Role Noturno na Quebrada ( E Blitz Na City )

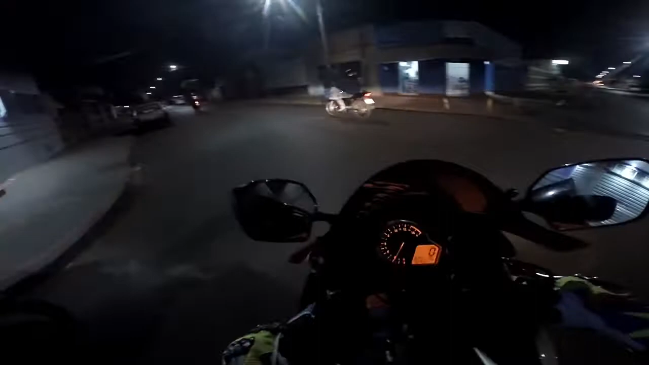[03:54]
Passar em frente o batalhão aqui, né? Polícia militar.
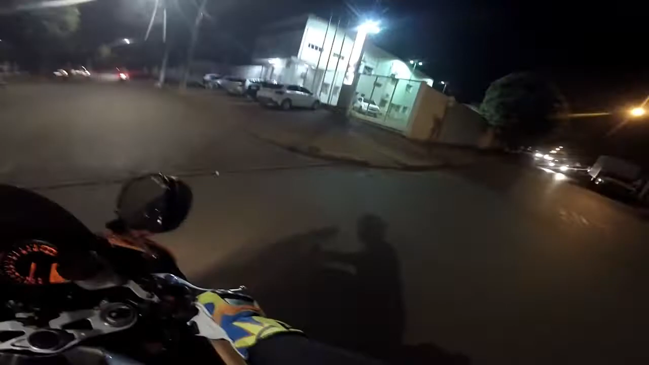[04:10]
Tem que respeitar, né, monstro? Respeitar os caras, mano. Os caras que passam aí na maior zoeira, velho. Tem que tomar é bicuda mesmo. Os caras tá aí pra fazer a nossa segurança, mano. Suave! Hã?
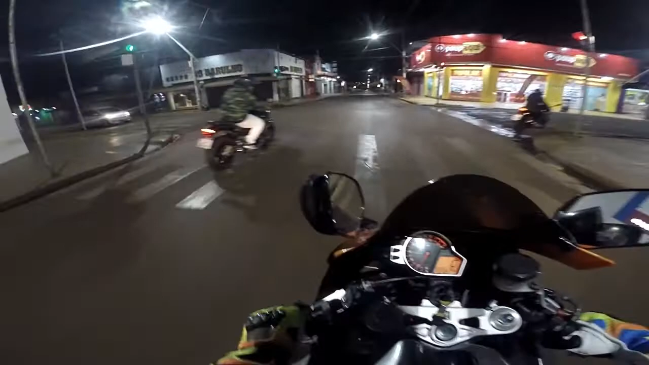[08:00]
No sinal pra filmar os caras, mas deu nem tempo, o sinal já abriu aí.